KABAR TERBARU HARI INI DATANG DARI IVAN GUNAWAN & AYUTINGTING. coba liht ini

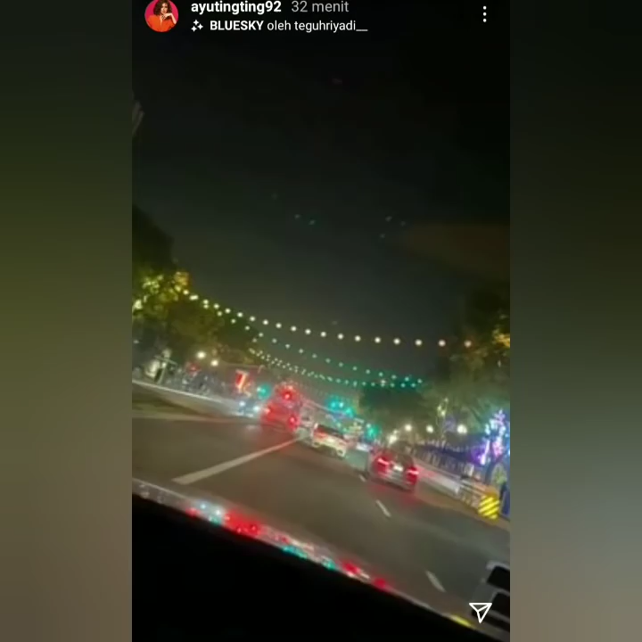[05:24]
Ih, keren banget ini. Shoo. Wow, hiasannya lihat.
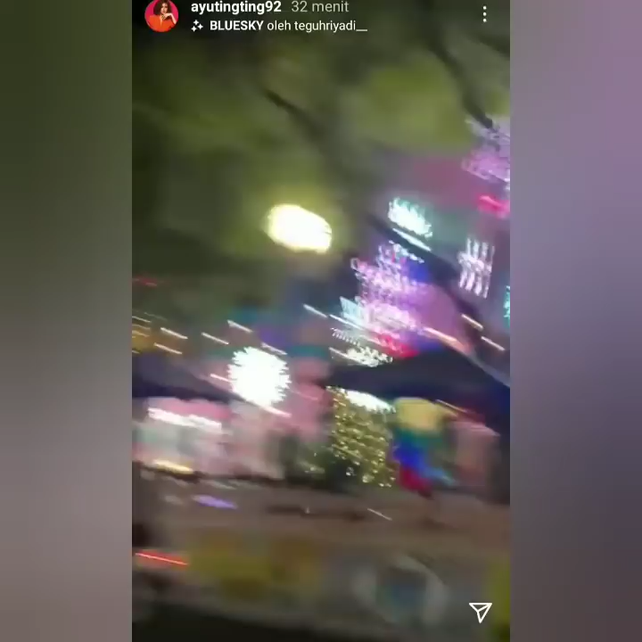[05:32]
Wow. Oh, ada bulan juga nih.
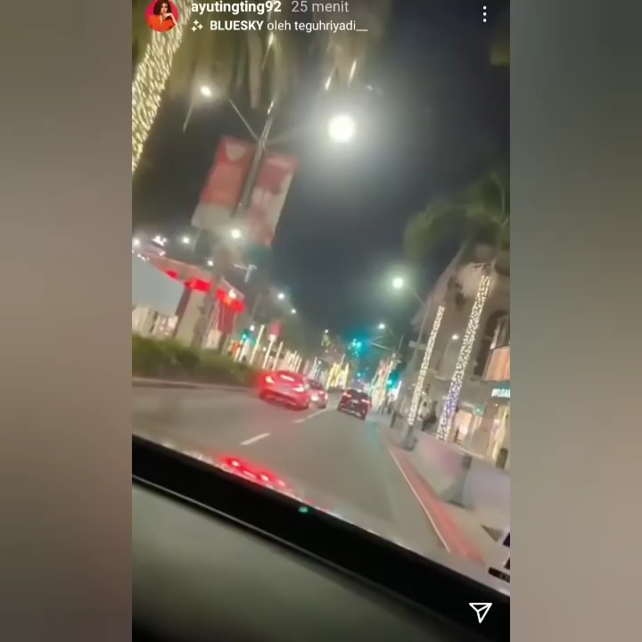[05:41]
Sekarang kita ada di wilayah Rodeo Drive. Rodeo Drive. Cantik sekali jalanan ini semua. Sudah dihias. Wow. Ada Valentino. Ada Saint Laurent. Ada Coach.